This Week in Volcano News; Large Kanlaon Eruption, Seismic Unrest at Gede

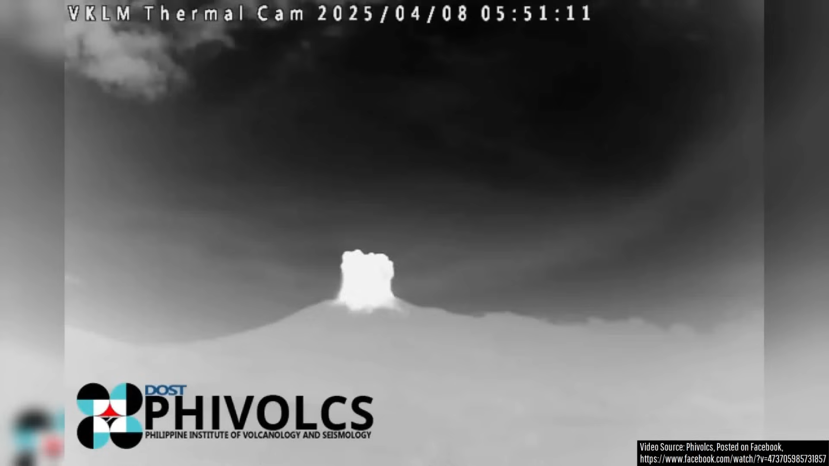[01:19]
This sent a plume of ash rapidly upwards into the atmosphere, but at the same time,
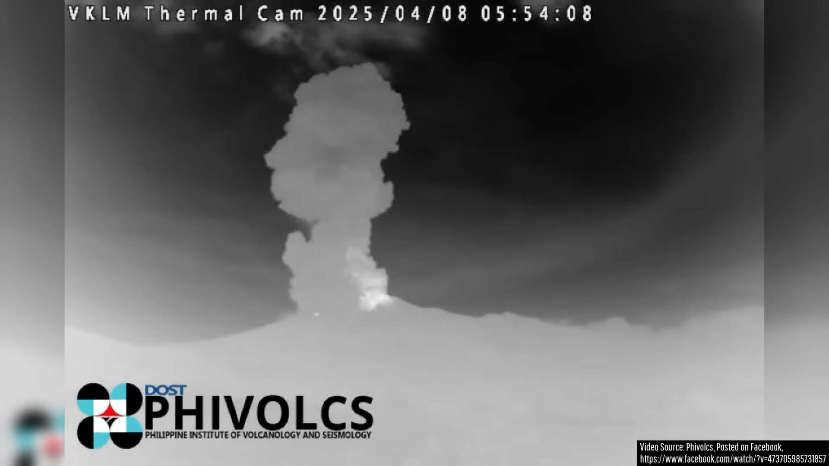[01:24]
part of the eruption column collapsed back to the ground, generating pyroclastic flows and surges.
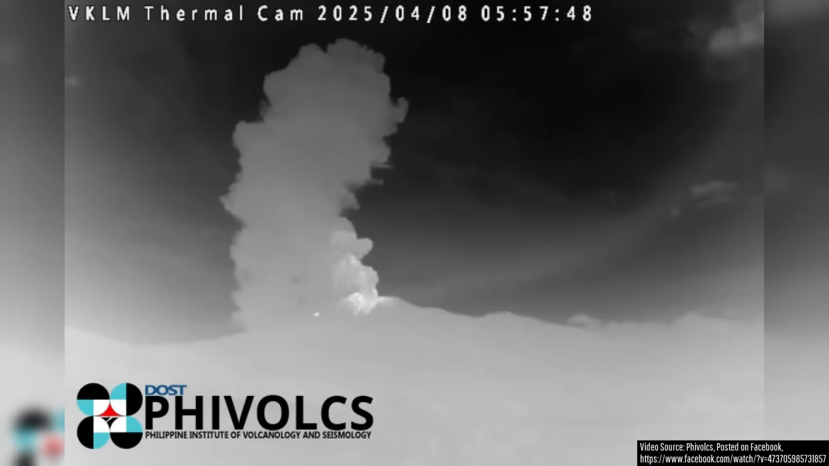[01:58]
Ash reached a maximum altitude of 6,706 meters or 22,000 feet and the specific explosion probably had a volcanic explosivity index of a 2.